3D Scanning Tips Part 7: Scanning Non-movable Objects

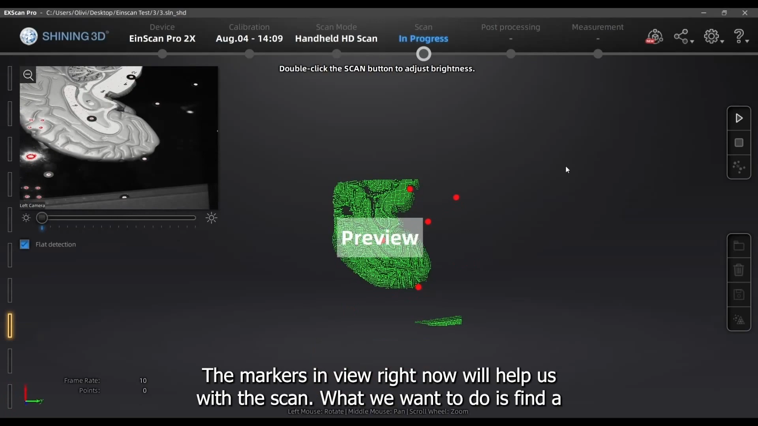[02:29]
What we want to do is find a good distance,
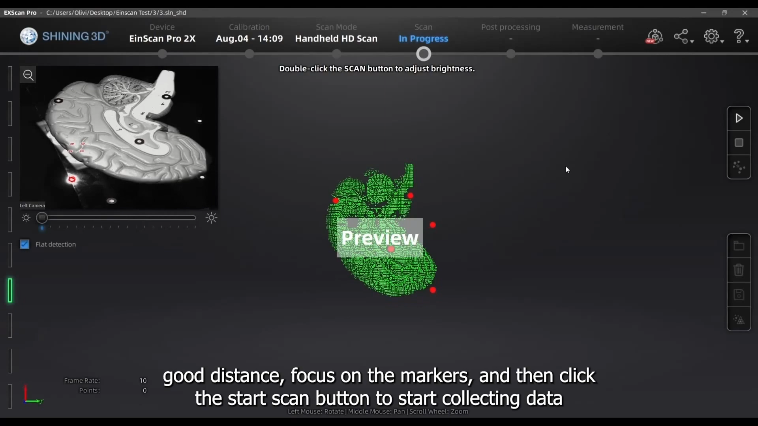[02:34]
focus on the markers and then click the start scan button to start collecting data.
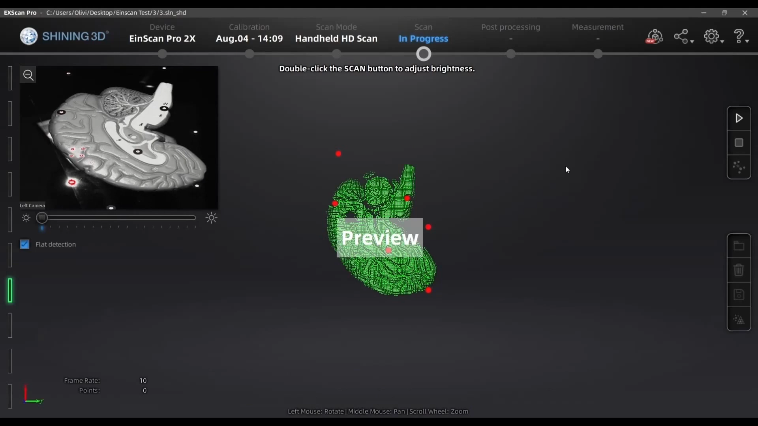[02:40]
I'm going to try to scan as much as I can of this bottom surface before moving to the top because that's really going to help with our overall alignment.
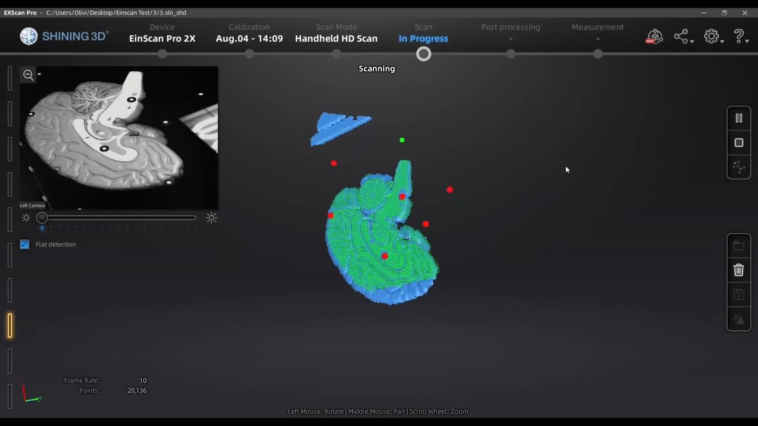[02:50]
Remember that I'm scanning through a clear acrylic piece and only the model on top is being scanned.
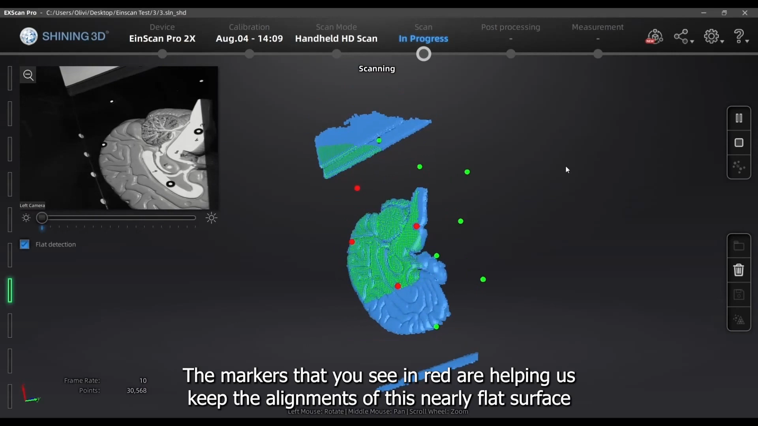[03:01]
The markers that you see in red are helping us keep the alignment of this nearly flat surface, but we will lose track tracking at times.
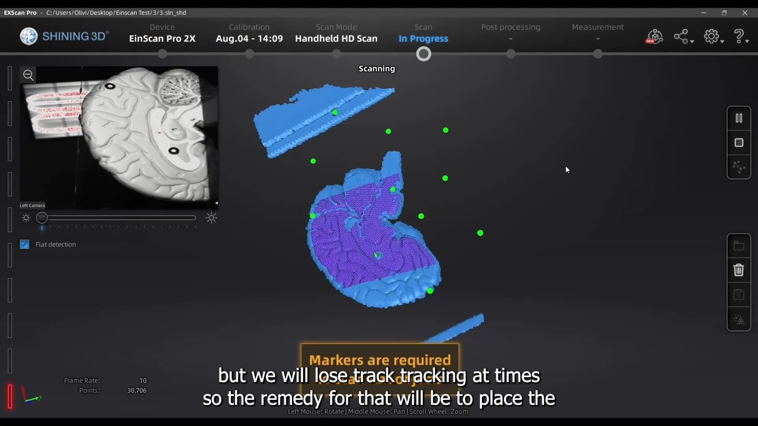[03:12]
So the remedy for that will be to place the camera's focus on an area that we've
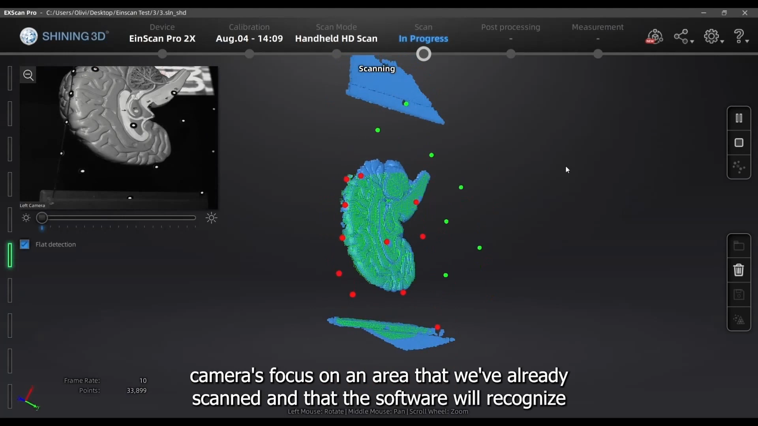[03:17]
already scanned and that the software will recognize.
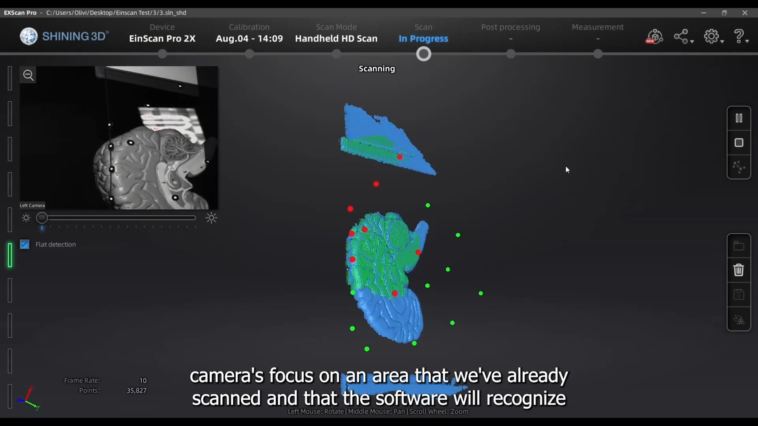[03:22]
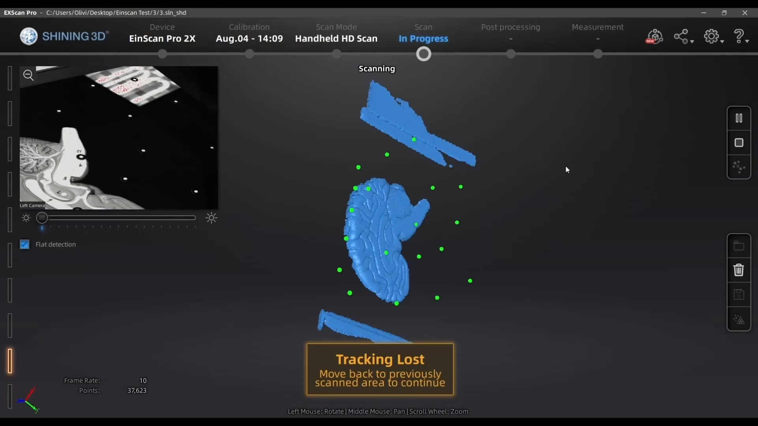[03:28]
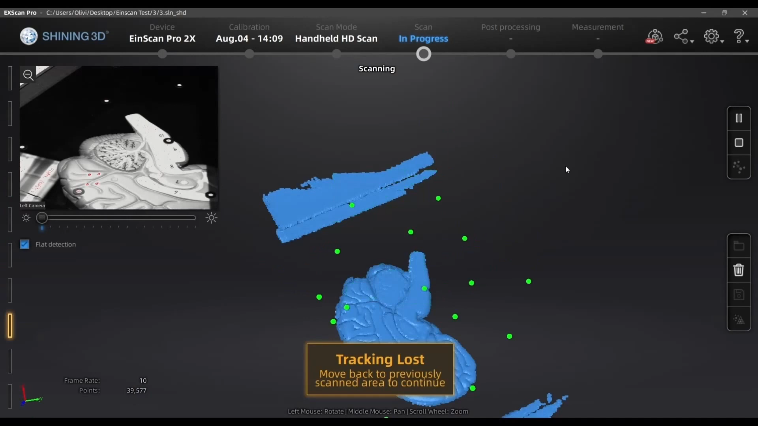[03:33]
Now I'm going to try and move to scan the sides. I placed four markers here on the edge in hope that it will help me move from
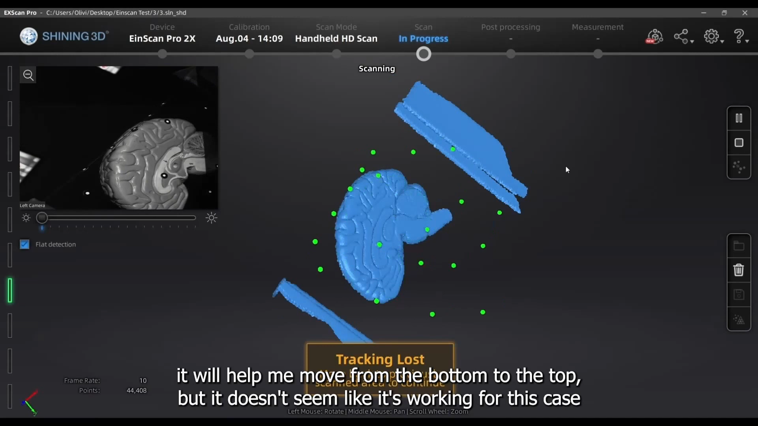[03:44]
the bottom to the top but it doesn't seem like it's working for this case.
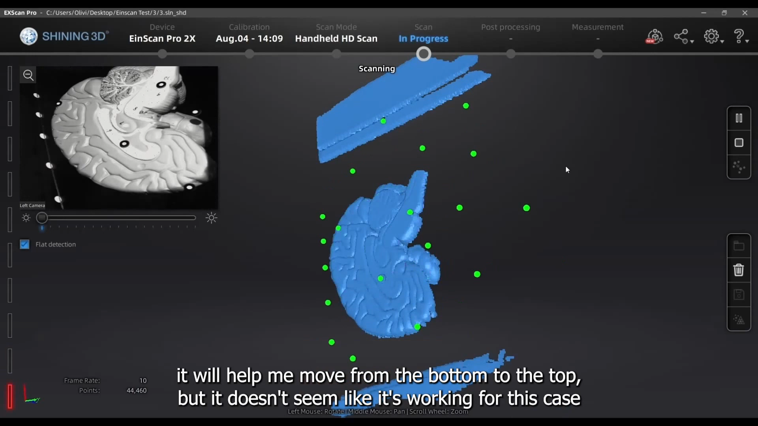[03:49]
I'm either going to need to put more markers on the model towards the side and then the top
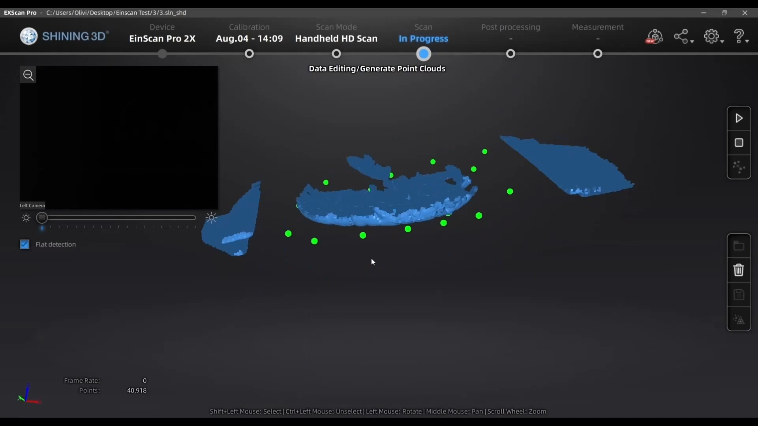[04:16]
Now I can take out the editing tools and clean up the data.
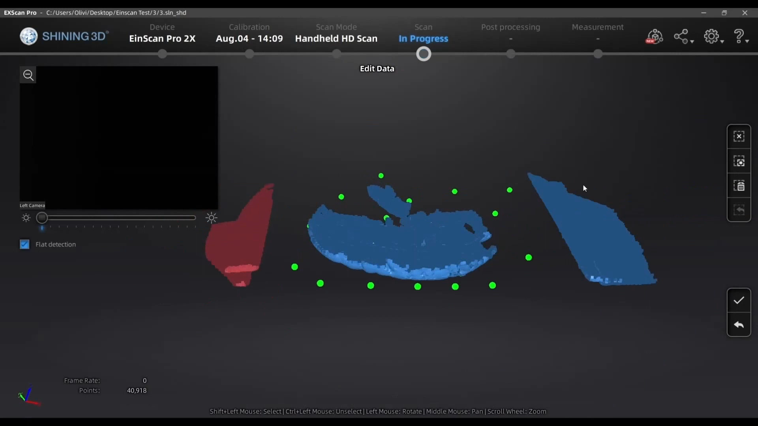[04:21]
I'll have an option to create a new project in this work after generating point cloud.
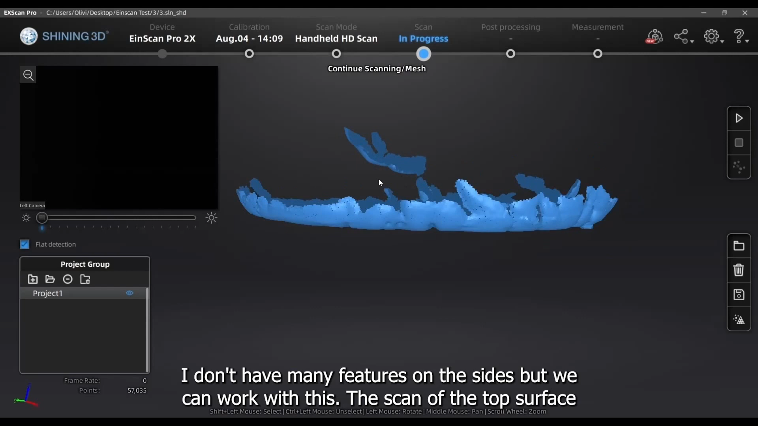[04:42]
the sides but we can work with this. The scan of the top surface we're about to do will align to this model based on the features forming its shape here.
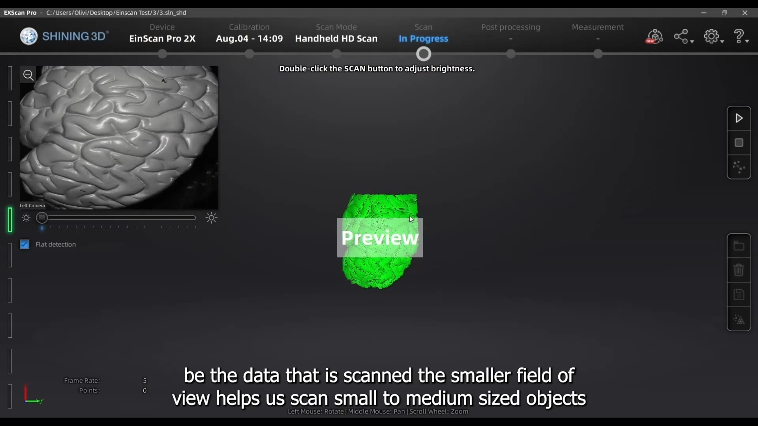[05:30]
The smaller field of view helps us scan small to medium sized objects easier. As you can see as I'm moving across the surface of this model I'm
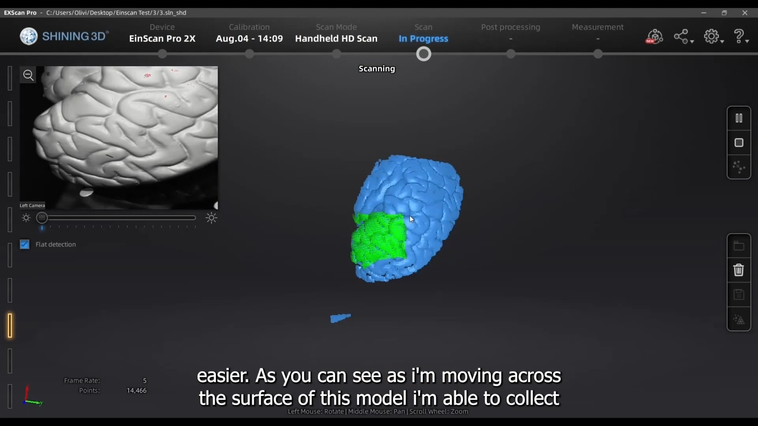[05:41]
able to collect the full field of view and it's aligning to each other quite easily.
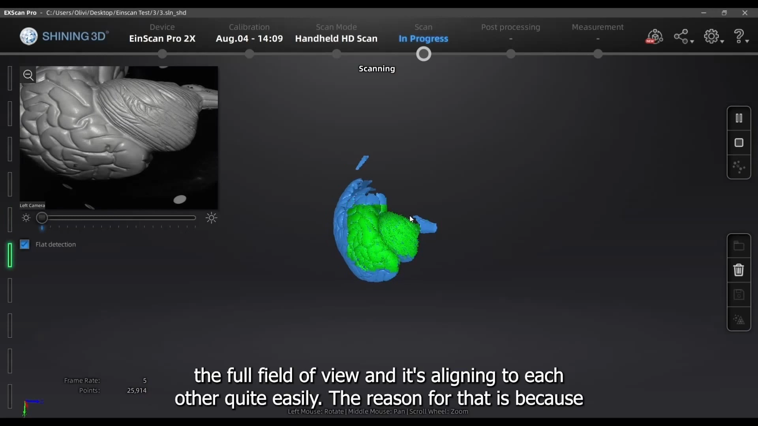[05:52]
The reason for that is because there's a lot of data here, a lot of surface area that can be used to align to each other.
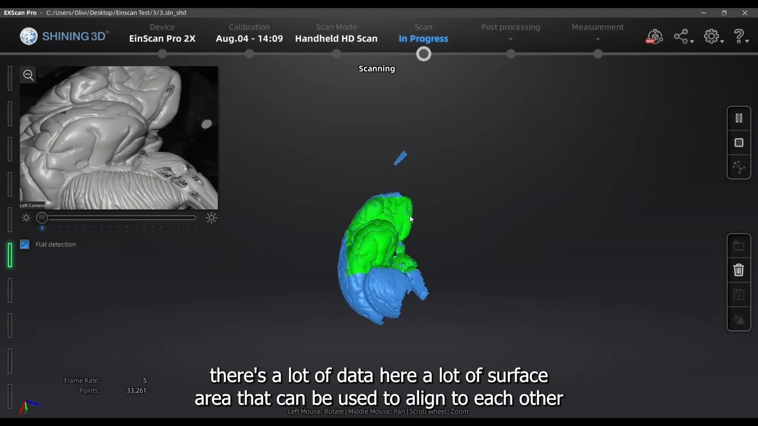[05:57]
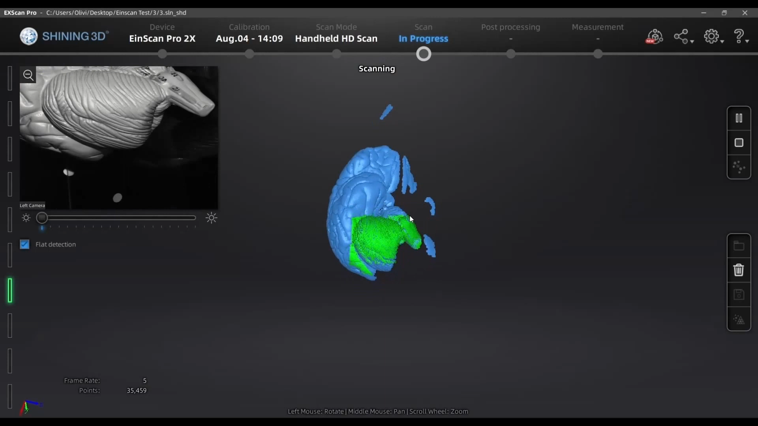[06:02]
I'm also scanning on top of the acrylic plates and you'll see that I can actually scan the reflection of the model for some symmetry.